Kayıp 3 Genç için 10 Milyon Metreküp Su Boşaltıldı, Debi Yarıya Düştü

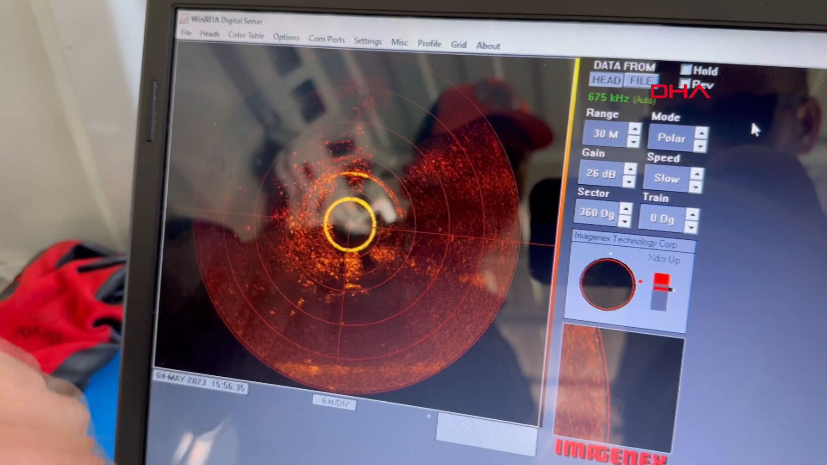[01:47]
Dip radarı. Ne alaka ya? Burada alanları belirleyebiliyoruz.
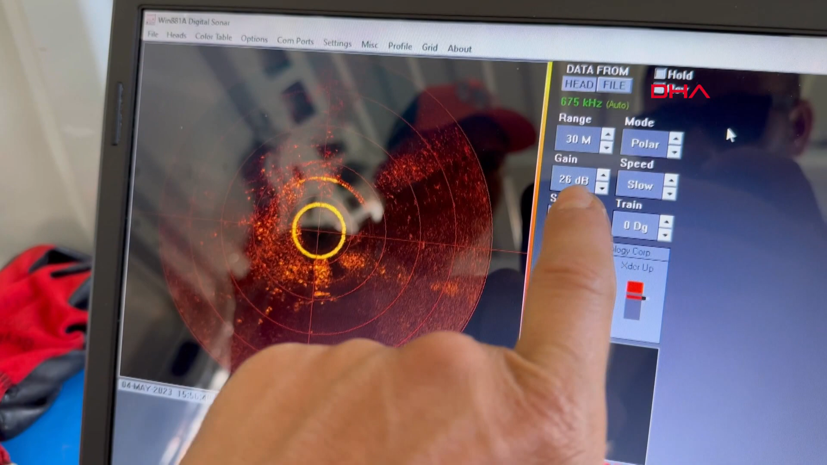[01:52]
30 metrelik bir alanı 26 desibellik bir görüntüyle tarıyor.